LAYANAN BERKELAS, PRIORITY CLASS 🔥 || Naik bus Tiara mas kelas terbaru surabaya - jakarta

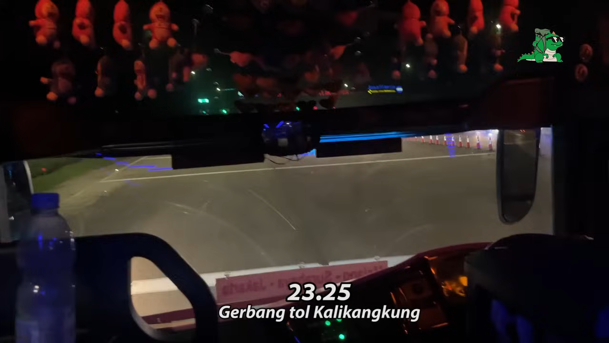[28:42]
Udah sampai Kali Kangkung aja ya, udah setengah 12. Belum ganti hari sih. Sekali jalan juga udah berhenti Maduraan. Gerbang tol Kali Kangkung bareng Mahardika.